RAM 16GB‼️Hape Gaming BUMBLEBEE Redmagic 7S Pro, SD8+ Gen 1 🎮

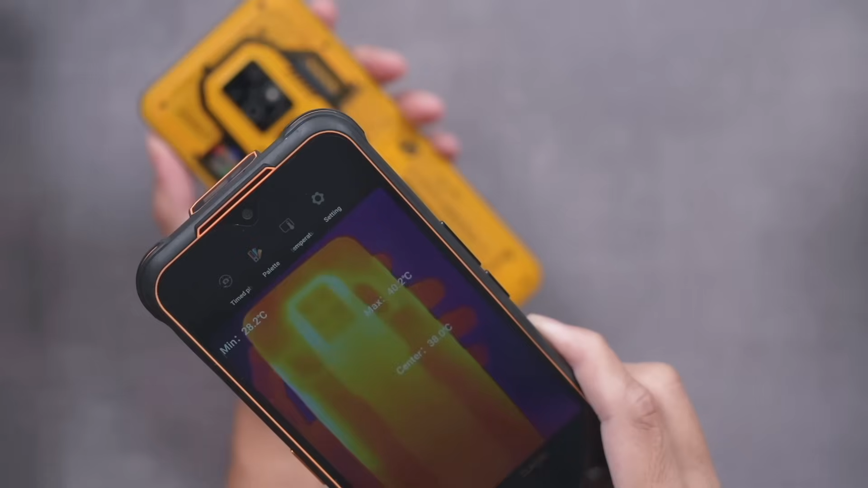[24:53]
On screen: min 28.2°C
Tuh Mungkin disini karena ruangannya AC ya 40 derajat cuman
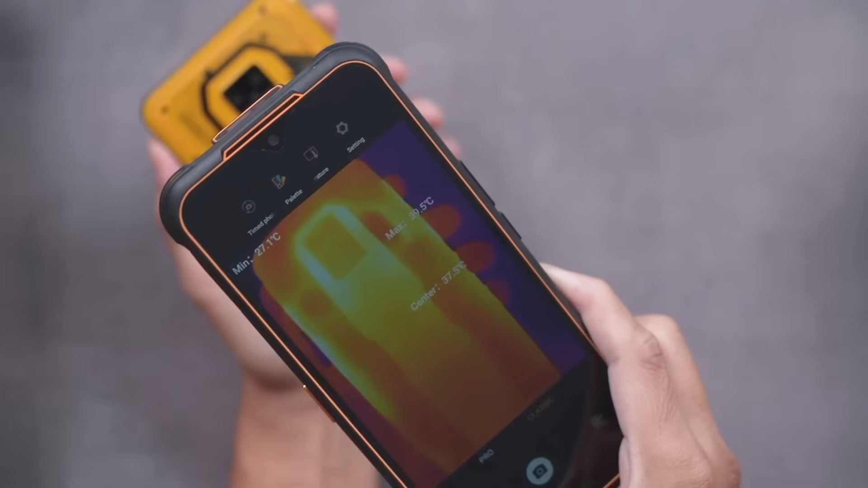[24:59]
Paling tinggi 40 derajat Paling rendah 27 derajat Oke Jadi Di daerah sini guys
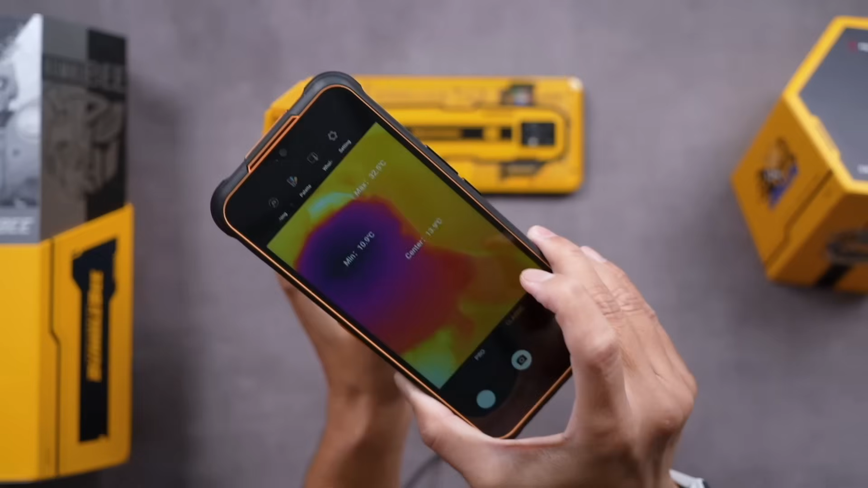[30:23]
Tuh 10 derajat sekarang 9 derajat sekarang Ini kalau
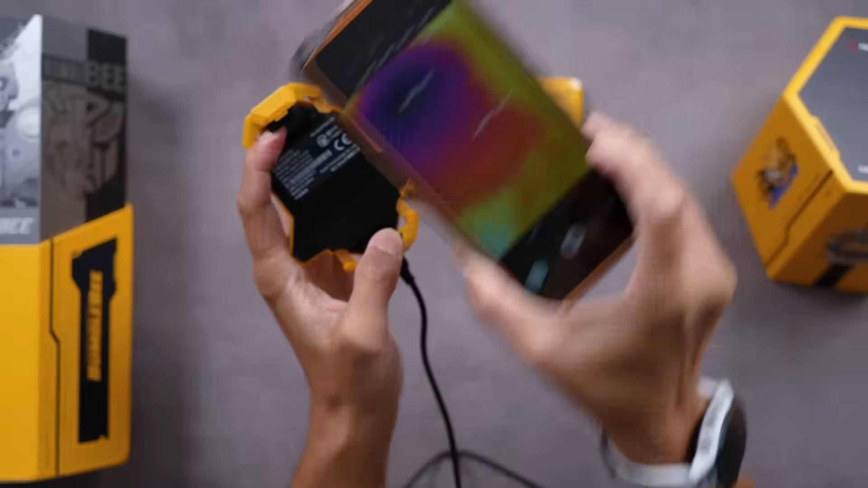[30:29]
diterusin lama-lama Ini bisa sampai Uh dingin banget nih guys Bisa kayak es batu kayaknya deh